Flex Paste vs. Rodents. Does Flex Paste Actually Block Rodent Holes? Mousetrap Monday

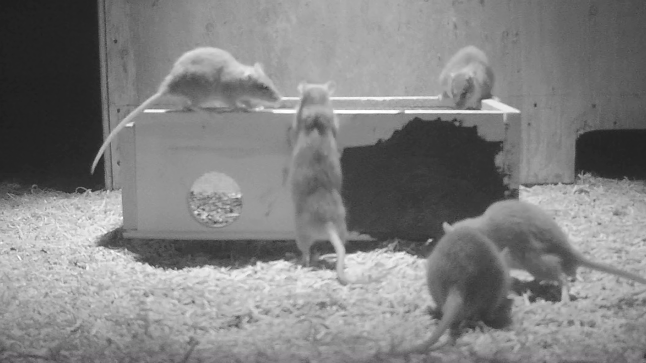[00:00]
Today for Mousetrap Monday, we're gonna do a competition of mice, rats, and squirrels versus flex paste.
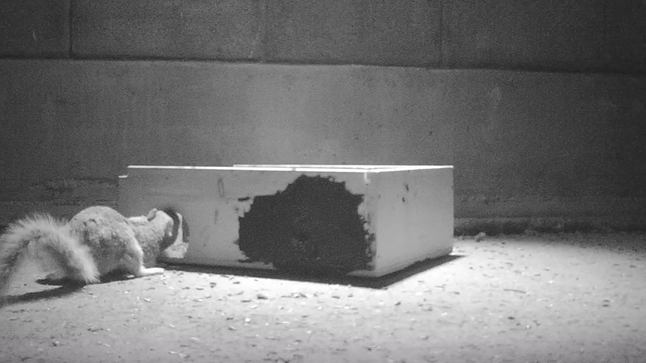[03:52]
Well, here's the results after several weeks of leaving our bait station filled with sunflower seeds out in the barn.